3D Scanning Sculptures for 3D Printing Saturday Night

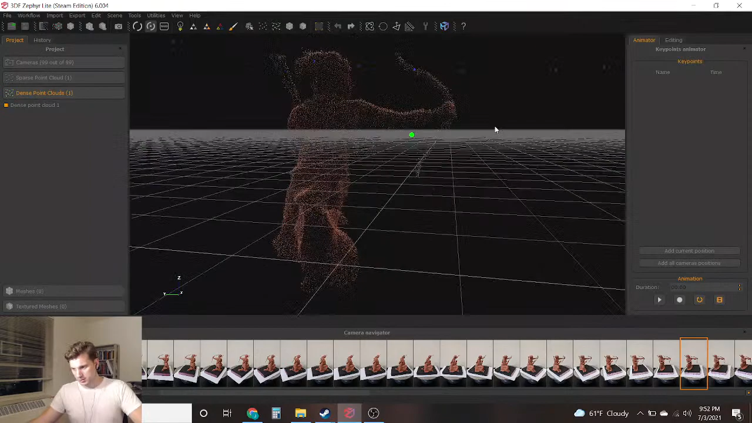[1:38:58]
So let's see if we can get together a mesh.
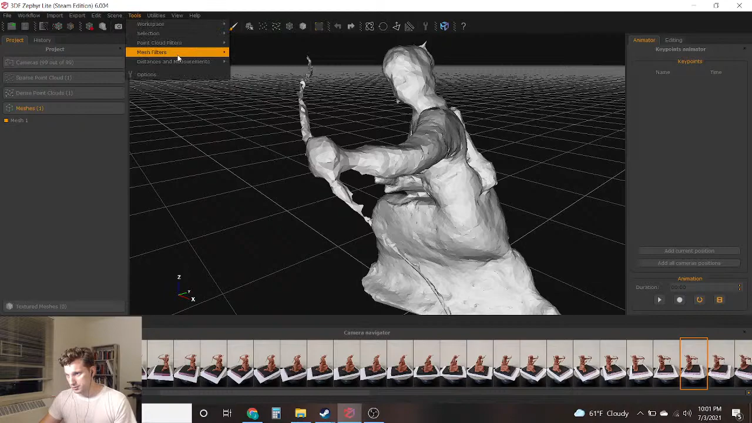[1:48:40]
I'm going to go to Tools, Mesh Filters, Fill Holes, Selective. And it's going to show me the holes in the mesh, right?
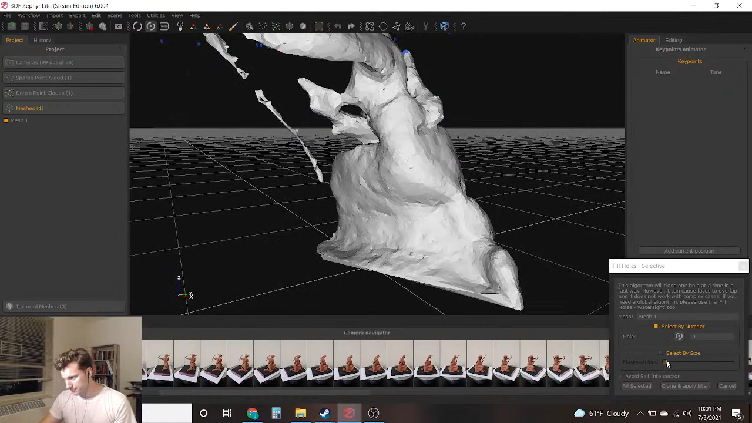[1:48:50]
So select by size. There should be only one hole, this one on the bottom.